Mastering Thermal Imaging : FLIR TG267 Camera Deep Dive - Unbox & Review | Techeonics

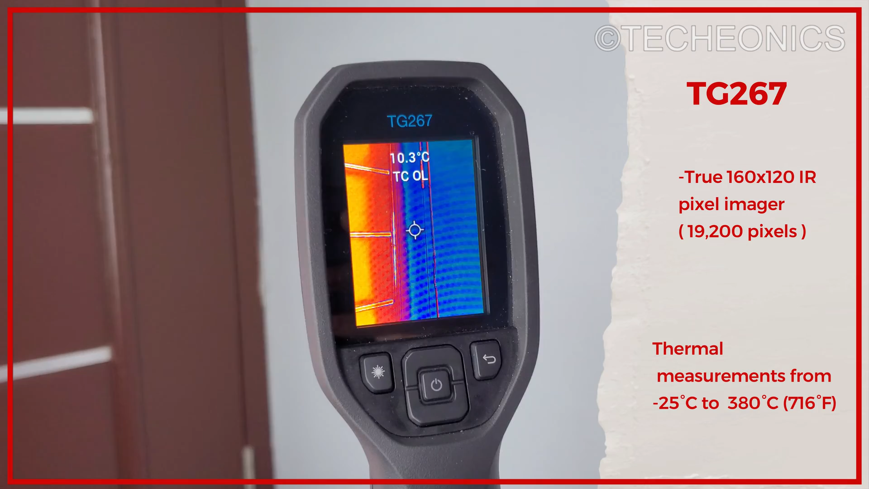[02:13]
On screen: spot 10.3°C
Celsius to up to 380 degrees Celsius which is a great thing as well. And we talk about the display.
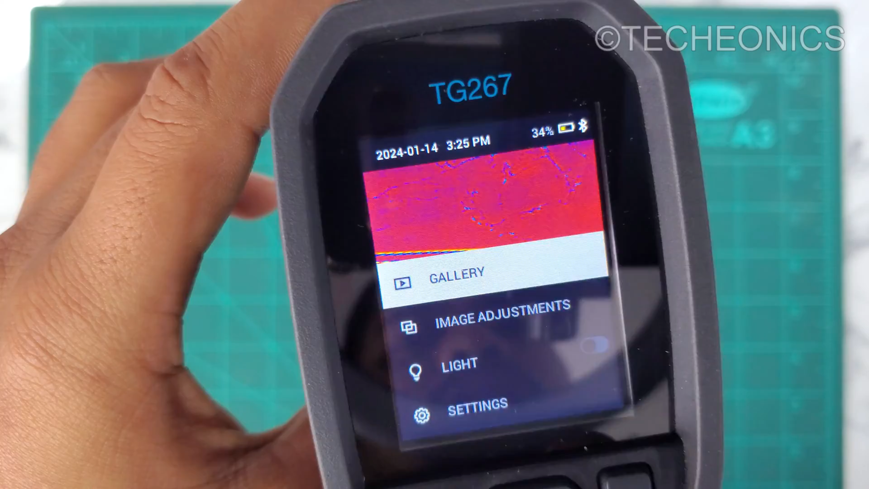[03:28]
And then on the bottom here we have image adjustment. Click on image. Now as you can see it's in a MSX
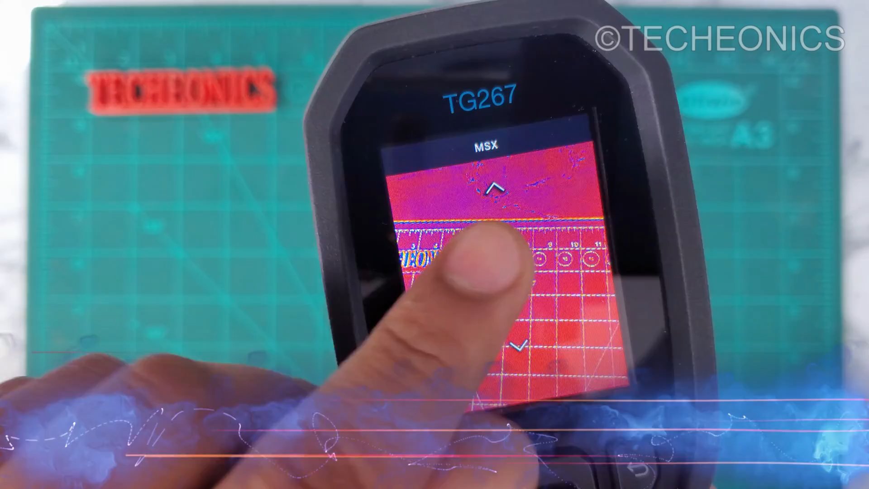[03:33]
mode which is the technology by this FLIR which use external camera with the thermal camera to overlap the normal image over the thermal image to enhance the image.
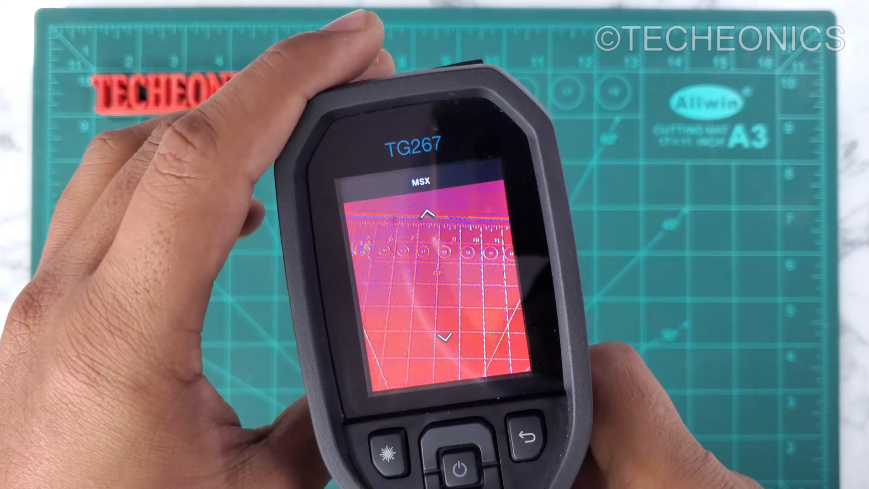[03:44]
Clarity as you can see. Let me just hide this camera so you can better understand.
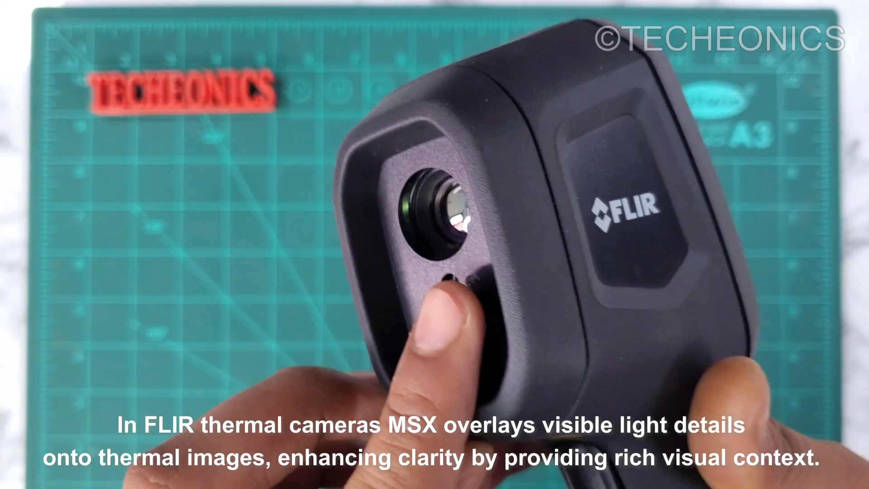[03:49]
Now as you can see I hide the camera module. Now it's showing me just a thermal image.
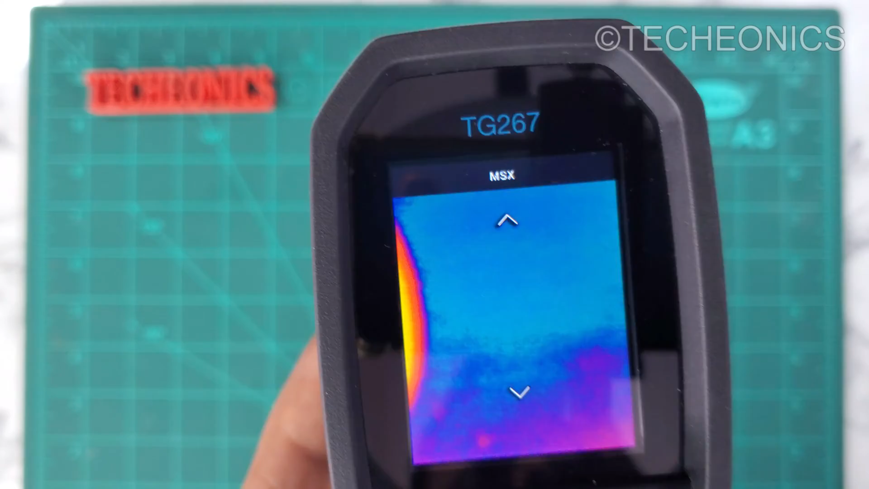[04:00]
Let me just remove my finger and uncover the camera.
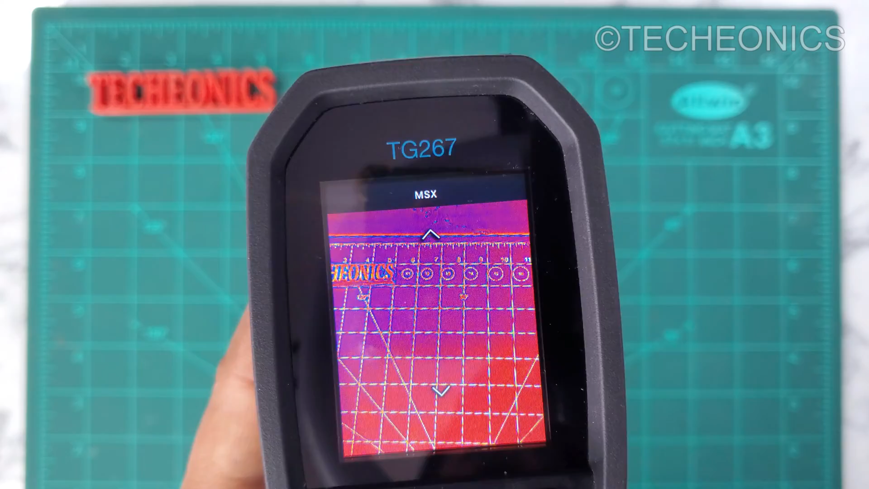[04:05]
And now you can see the details it can provide by fusing both the images together thermal and the normal one.
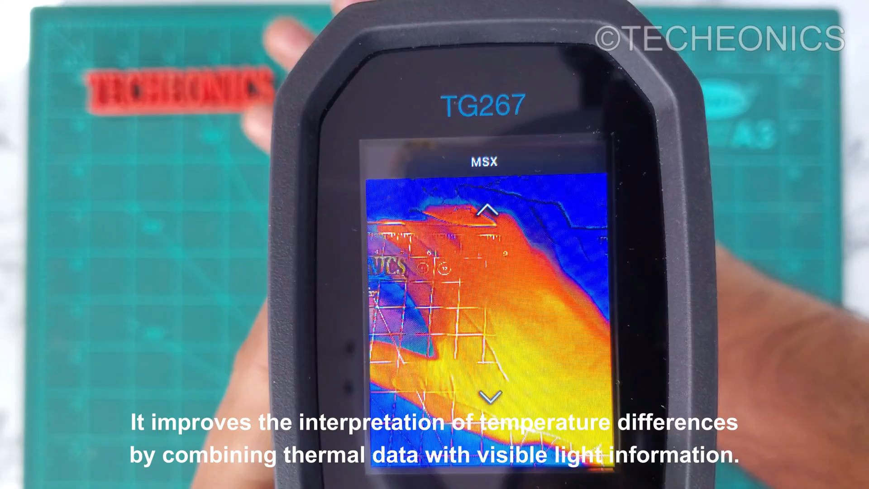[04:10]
It can give me so much detail. So this is the thing they are using this camera for.
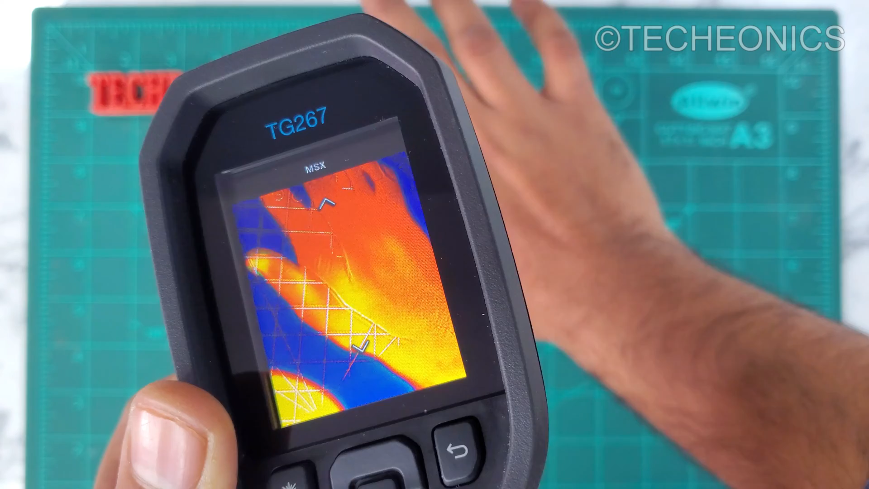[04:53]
And sometime it's disturbing as well as you can see both the images are overlaying to each other which is sometime a headache if you are collecting the data for your ML model as you can understand better. So let's just go back to the settings. And then also we have a color options as well.
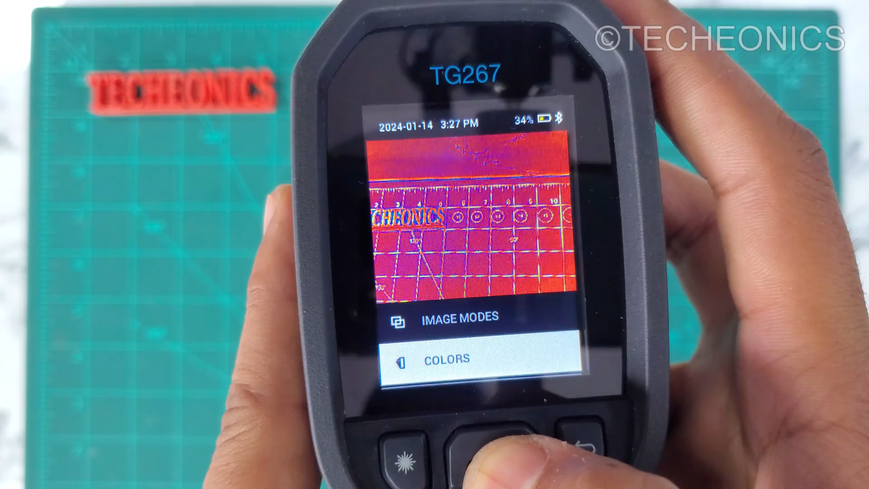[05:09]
If you don't like the red and blue combinations of the color differentiation for the hot and cold you can check out the other as well.
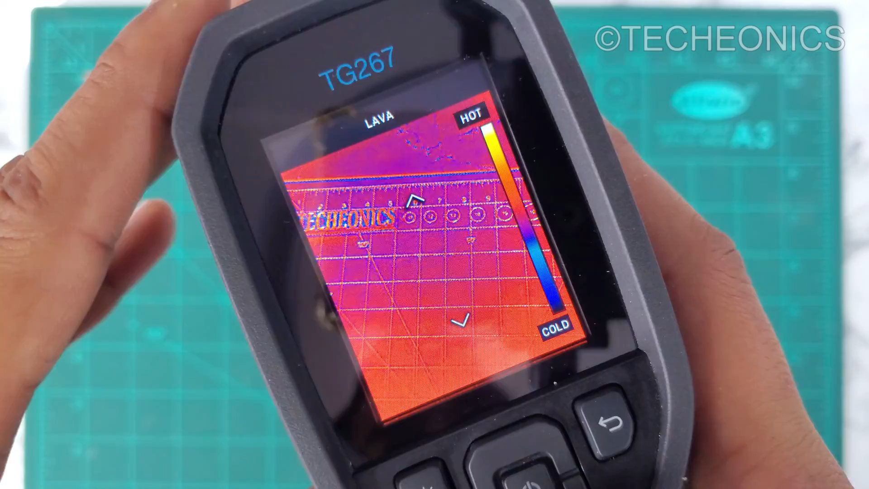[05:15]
For example here let's come to something different. Now it's purple. It's kind of a purplish.
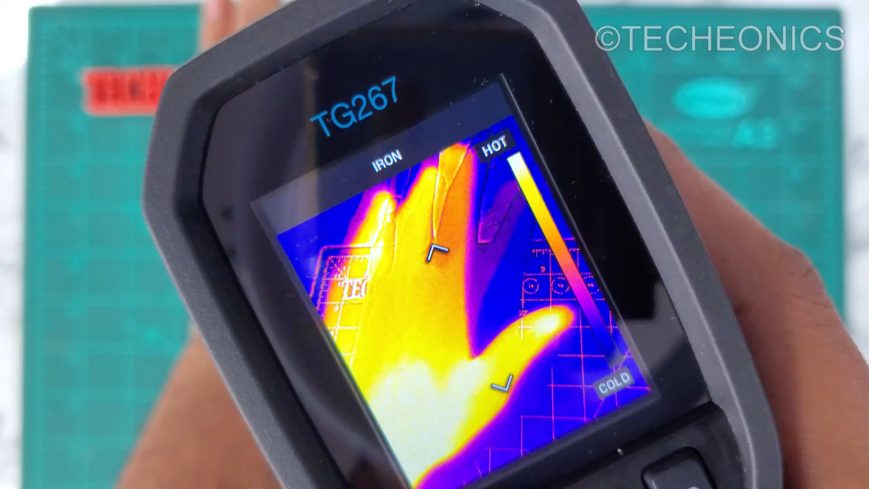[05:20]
And then here another one. And then here a white spot.